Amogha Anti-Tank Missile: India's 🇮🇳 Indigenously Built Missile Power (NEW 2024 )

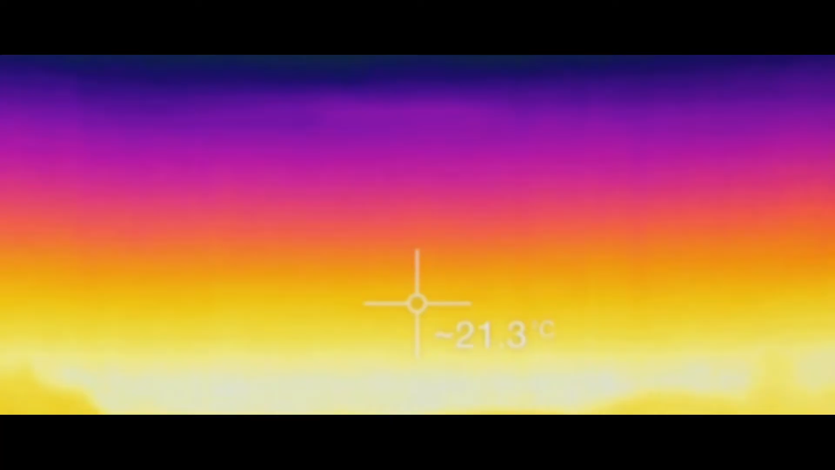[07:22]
Moving on to the guidance system, the AMOGA employs a state-of-the-art infrared imaging seeker. This cutting-edge technology allows the missile to lock onto and track targets with remarkable precision, even in the most challenging conditions.